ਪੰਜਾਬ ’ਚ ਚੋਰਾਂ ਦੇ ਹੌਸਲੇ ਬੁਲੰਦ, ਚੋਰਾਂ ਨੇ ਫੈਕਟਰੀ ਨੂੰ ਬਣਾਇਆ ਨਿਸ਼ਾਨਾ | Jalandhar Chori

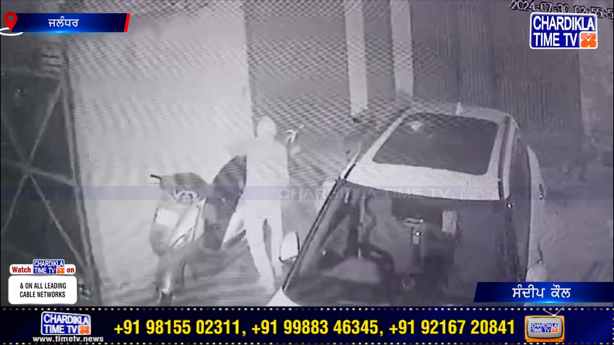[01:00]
लेगे ने कटना उत्थे लगे cctv कैम्परे दी विच कैद हो गई जिस वीच दो चोर तड़के ही वार दातुन जाम दिन दे नजर � फैक्टरी मालक राजीब दी थाना पारगव